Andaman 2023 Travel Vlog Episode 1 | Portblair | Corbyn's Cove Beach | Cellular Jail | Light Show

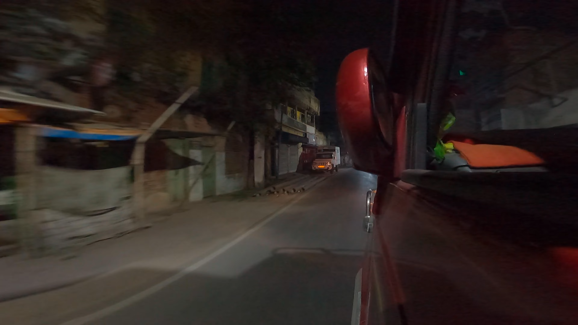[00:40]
মধ্যরাতে সবাই মিলে বেরিয়ে পড়লাম এয়ারপোর্টের উদ্দেশ্যে, কারণ ভোরবেলায় আমাদের ফ্লাইট,
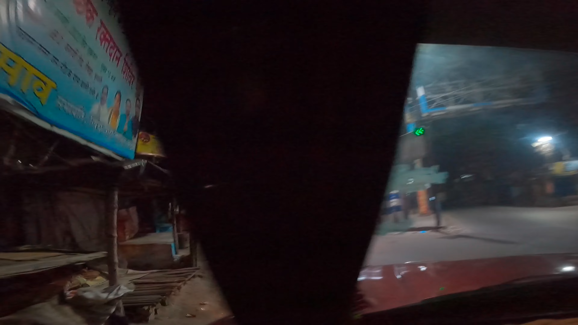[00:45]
তাই একটু আগে পৌঁছে যাওয়াটাই শ্রেয় মনে হল।